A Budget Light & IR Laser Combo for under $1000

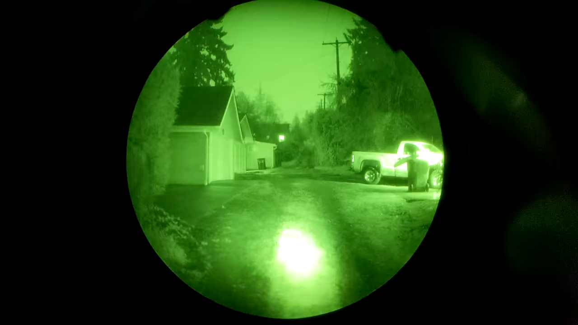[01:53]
something that you could use if you really needed some additional flood illumination for your night vision device, but not something you really ever intend on using. Still, it's nice to have.
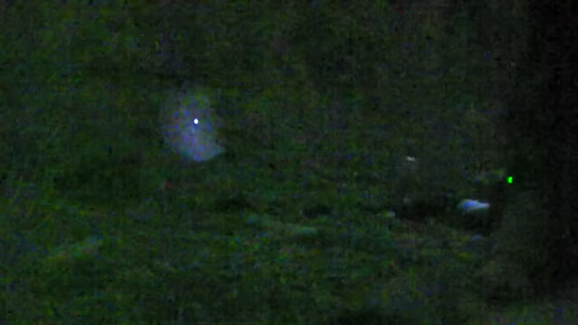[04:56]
It's a little dimmer and it doesn't focus as much, but it still does basically the same thing. It's still a civilian legal laser illuminator.